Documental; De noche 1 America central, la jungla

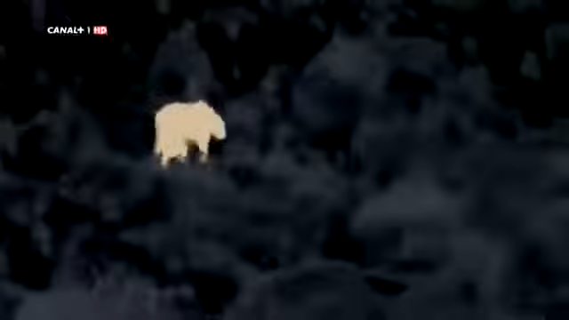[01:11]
Mira eso Es un viaje hacia lo desconocido
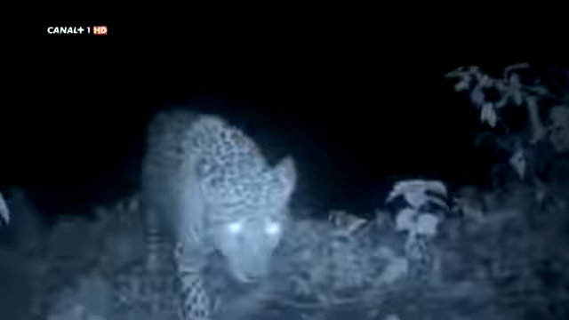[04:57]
Los guardas forestales han captado imágenes de un jaguar con cámaras a distancia en las proximidades de la playa y han visto sus huellas en la arena
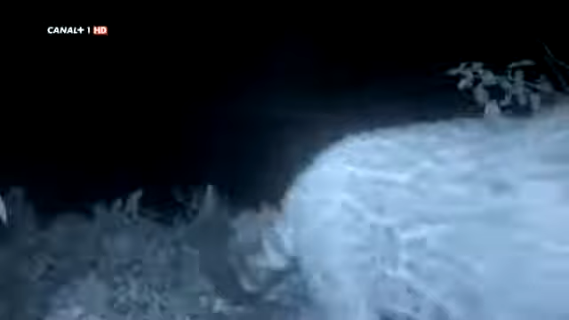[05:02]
Estos esquivos grandes felinos actúan bajo el manto de la oscuridad cuando sus agudos sentidos les dan ventaja sobre su presa
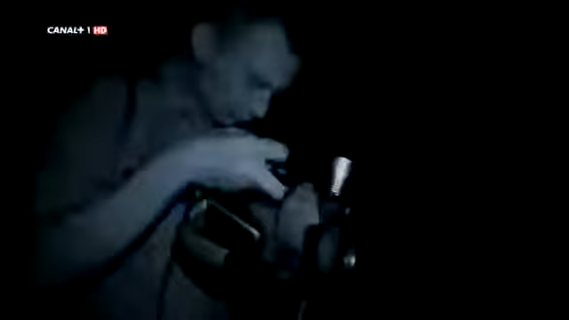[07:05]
Las cámaras de imagen térmica detectan el calor haciendo
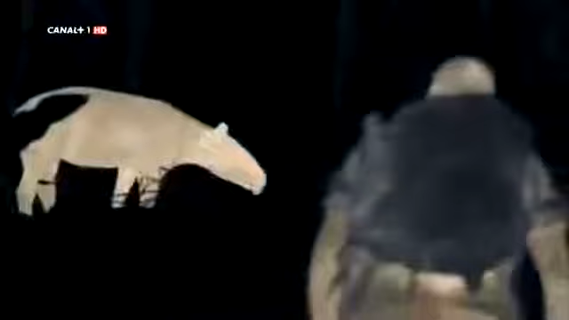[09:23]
los tapires están muy bien dotados para la actividad nocturna no ven muy bien de noche pero oyen francamente bien tienen esas orejotas que pueden rotar y oyen bastante bien
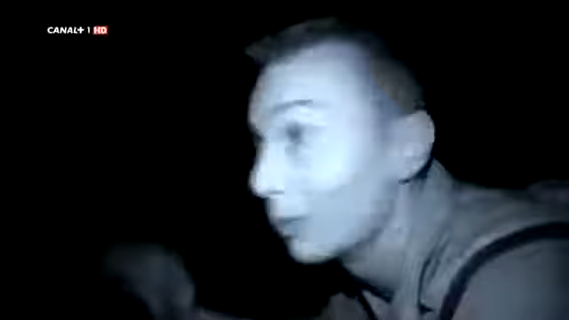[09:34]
su oído les ayuda a detectar a los depredadores
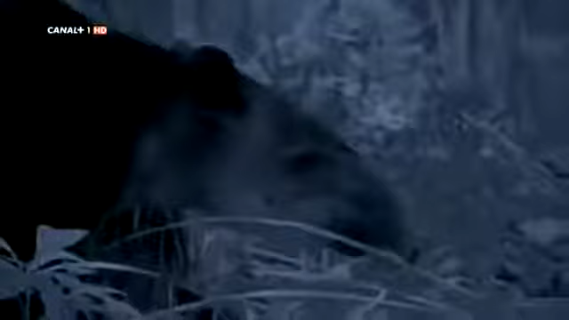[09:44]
y su agudo sentido del olfato les ayuda a identificar un centenar de plantas la razón de comer tantas plantas radica en que muchas de las hojas de la selva tropical en realidad son tóxicas de
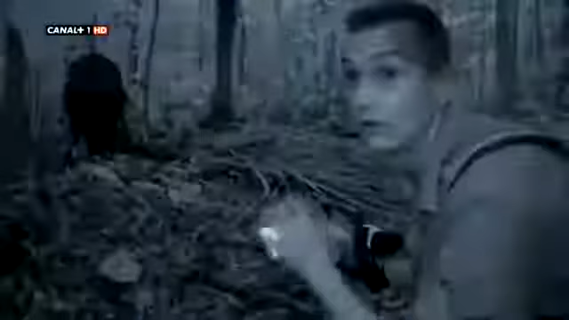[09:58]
modo que para conseguir una dieta equilibrada ingieren una gran variedad de elementos para no abusar de ninguna toxina y poder digerirla
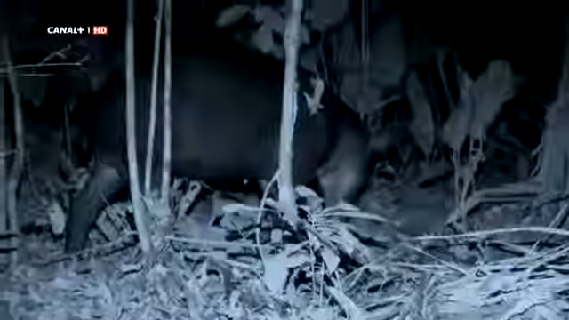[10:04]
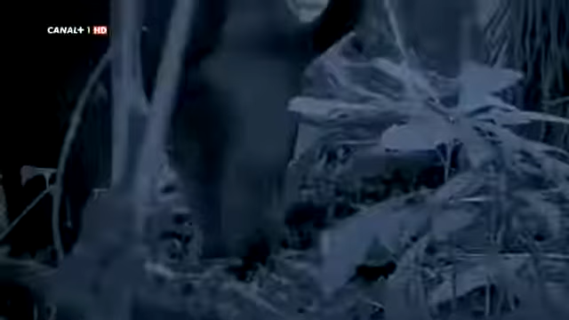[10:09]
debido a su tamaño pocos depredadores de la naturaleza persiguen a los tapires a excepción del hombre que los caza por su carne normalmente son muy tímidos no debe de haber caza furtiva en esta selva porque no me tienen nada de miedo
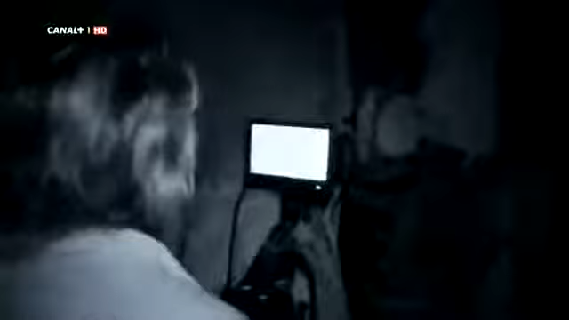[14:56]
pero sus cámaras han detectado a otro animal que aprovecha el manto de la oscuridad para deslizarse hasta la playa
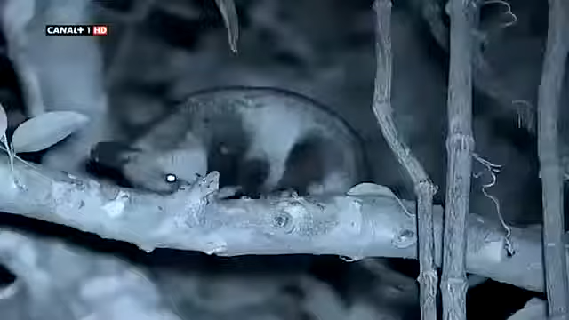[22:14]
bien mirad eso es una zarigüeya
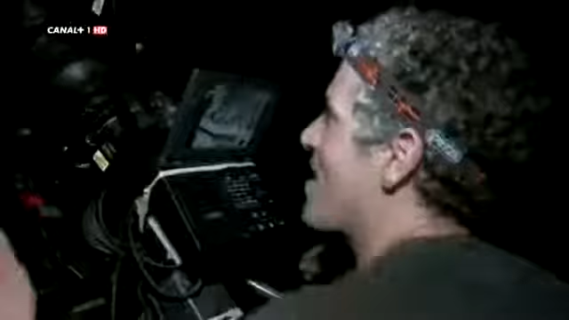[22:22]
las zarigüeyas son uno de esos animales tan peculiares muy diferentes de la clase de animales que cabe encontrarse de día
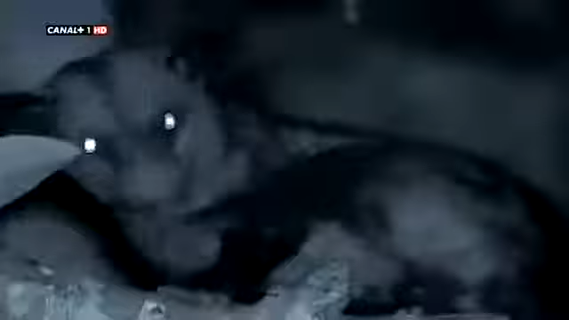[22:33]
las zarigüeyas son nocturnas durante el día duermen en oquedades de los árboles o en madrigueras subterráneas
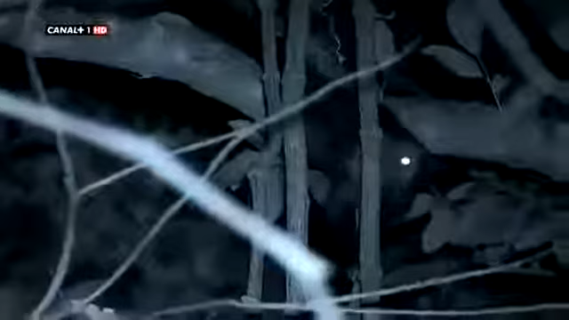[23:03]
las zarigüeyas han desarrollado una serie de supersentidos que les permiten desenvolverse de noche no seguían por su vista que es realmente mala
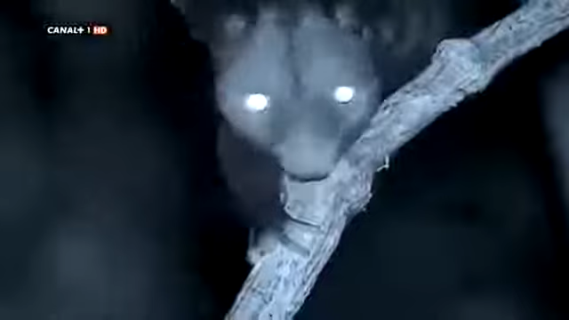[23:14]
encuentran el alimento por el olfato sus alargados bigotes táctiles les ayudan a abrirse paso en la oscuridad
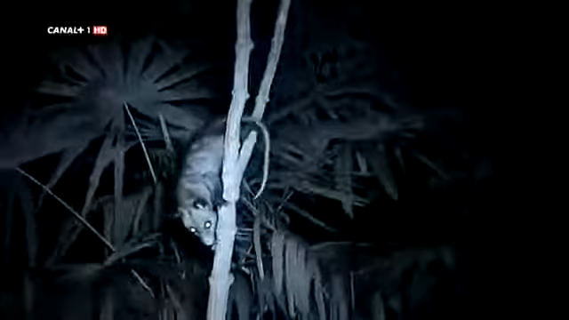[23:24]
su oído les ayuda a detectar a
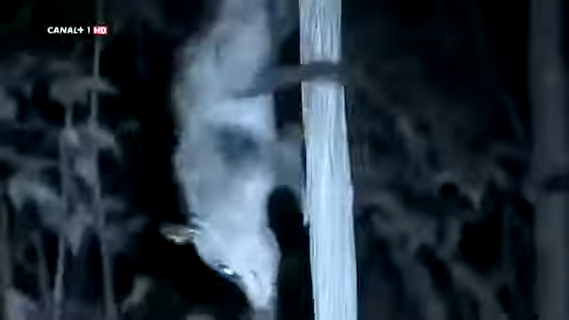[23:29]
los depredadores eso es algo crucial cuando abandonan la seguridad de los árboles en busca de insectos por el suelo
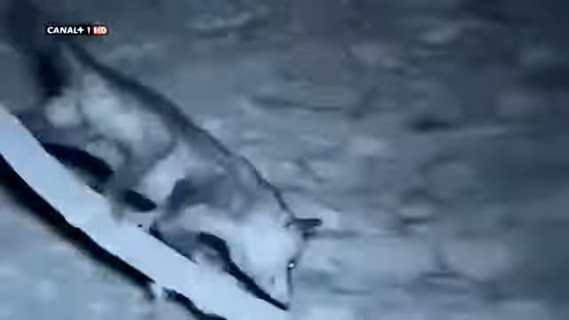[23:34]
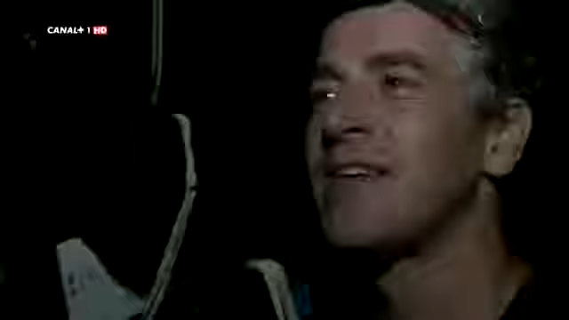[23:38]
vaya tiene algo ha encontrado algo no veo que es
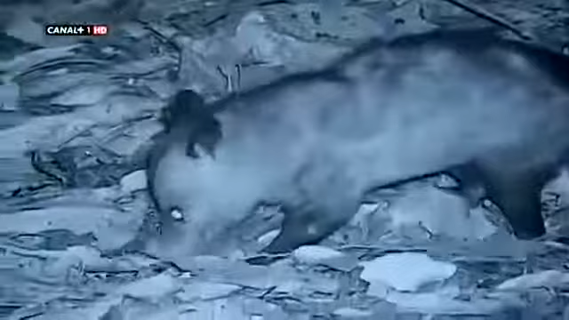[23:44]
es pequeño es un lugar muy rico para las zarigüeyas literalmente baja del árbol y encuentra algo de comer en el acto las zarigüeyas comen casi de todo roedores frutos
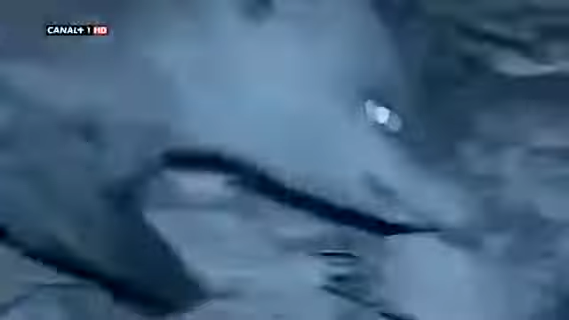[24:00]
serpientes lagartos es más de dieta general que especializada
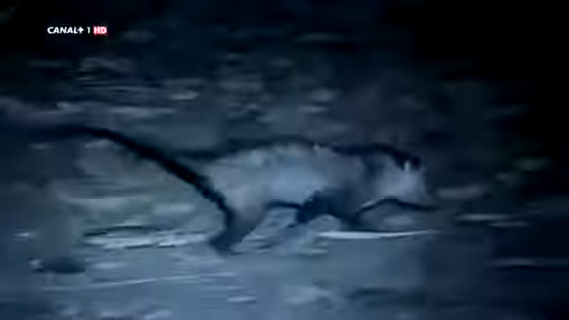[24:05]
la zarigüeya es un buen comienzo
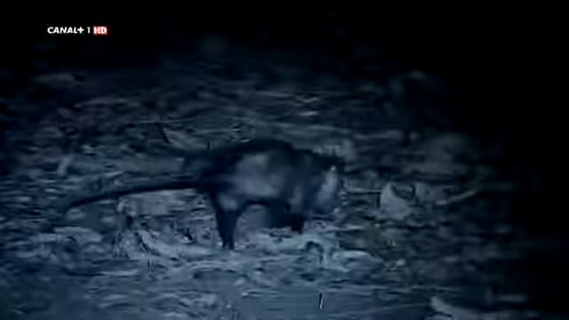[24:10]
pero hay aquí animales que se pasan la vida en los árboles por la noche